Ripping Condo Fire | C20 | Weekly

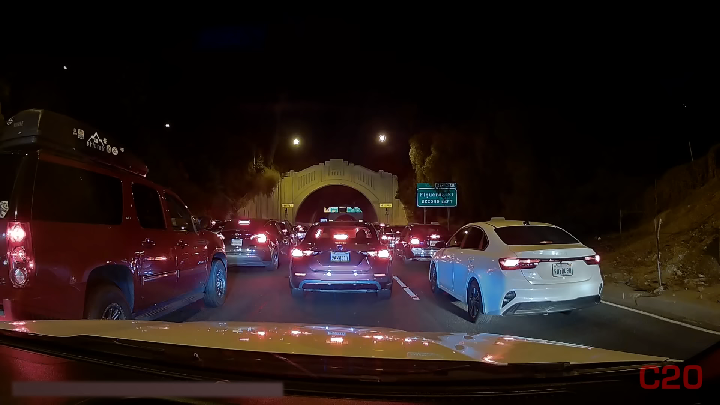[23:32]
The suspect basically causes an issue on the road. They'll cut off a car, drive toward them, do whatever.
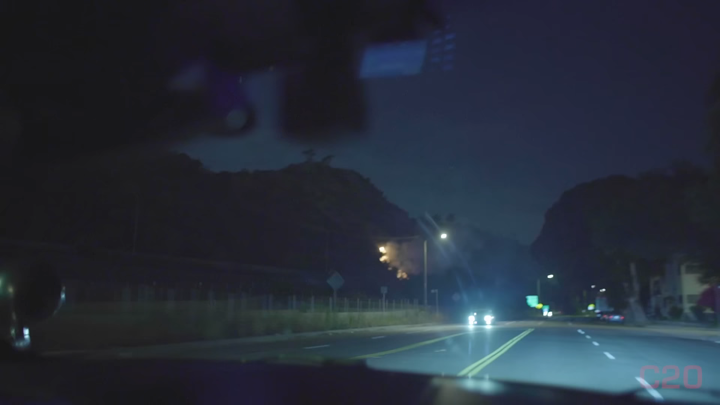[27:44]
They go, there's no fire. All right, 455's got a about a quarter acre running uphill.
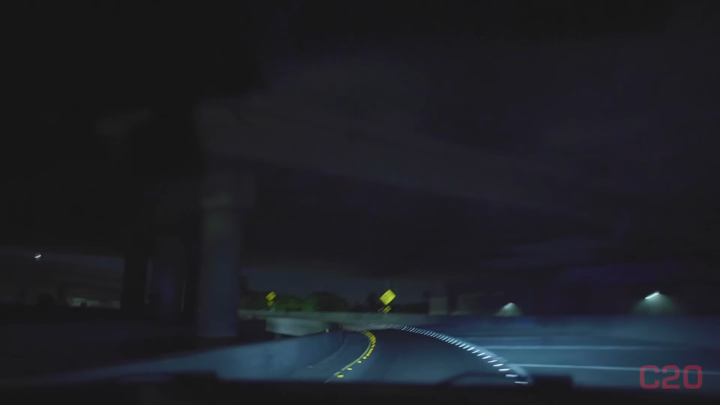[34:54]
Okay, we're heading to a reported structure fire, 41st in Normandy. I don't see
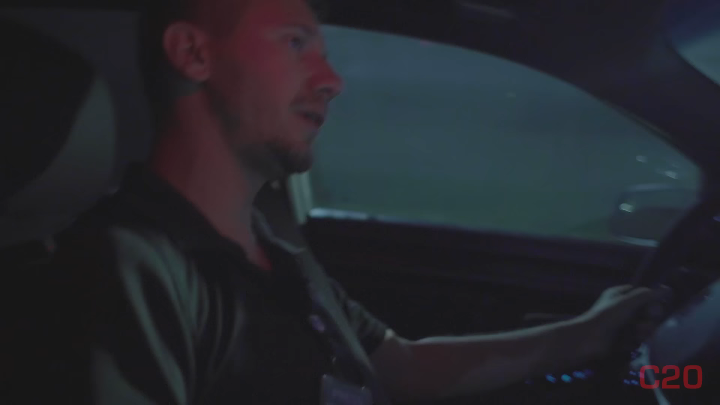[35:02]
any smoke yet, but it's gonna be closer down to King, so we'll see when we get closer. Oh, we have... This guy stopped in lanes here.
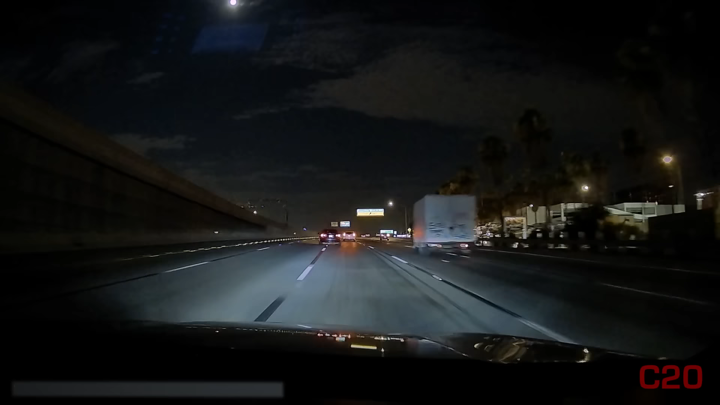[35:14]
I think that other car hit it. I think this guy almost hit it.